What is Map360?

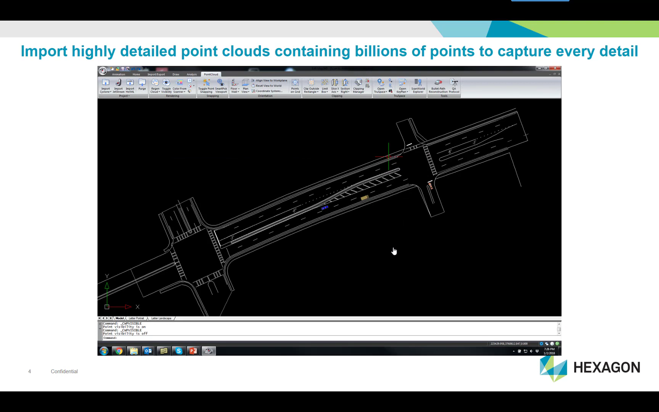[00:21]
or a combination of data, Map360 provides the tools to easily and quickly create a basic 2D or 3D diagram.
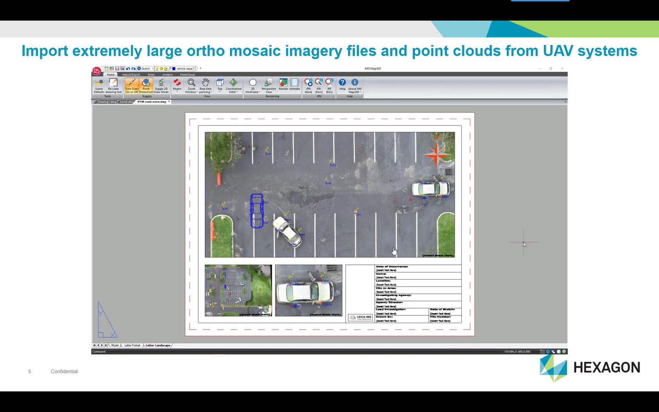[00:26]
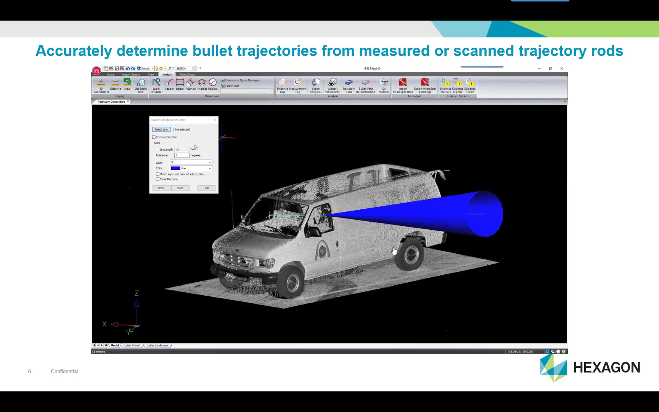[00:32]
Validate and analyze your data with built-in crash and crime focus tools.
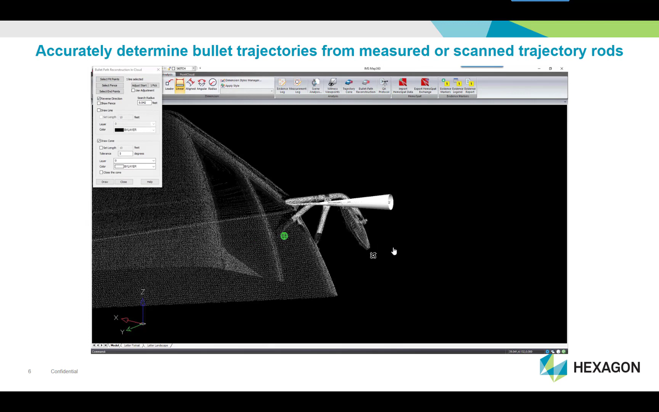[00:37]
Accurately determine bullet trajectories from measured or scanned trajectory rods.
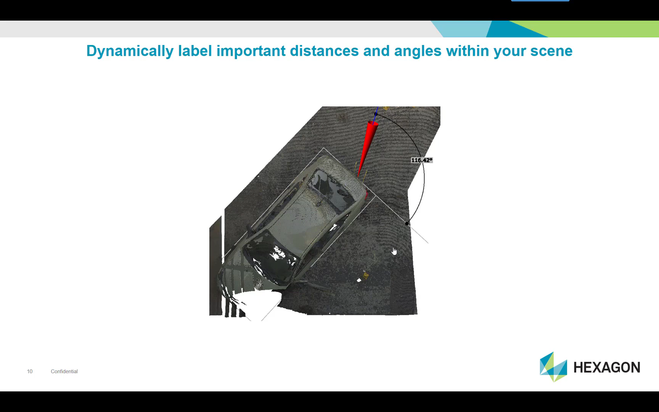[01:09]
Dynamically label important distances and angles within your scene.